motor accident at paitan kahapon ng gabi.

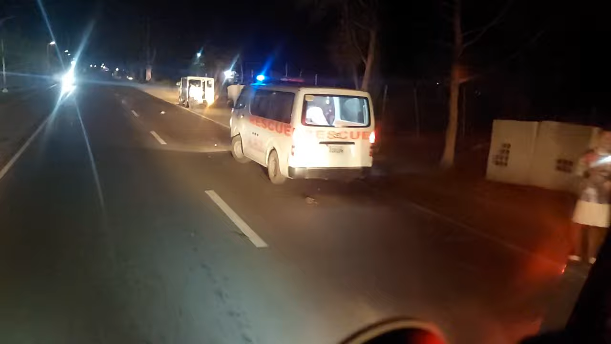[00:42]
Kalat yung ano ng motor. Kabataan talaga. Oo. Bata pa.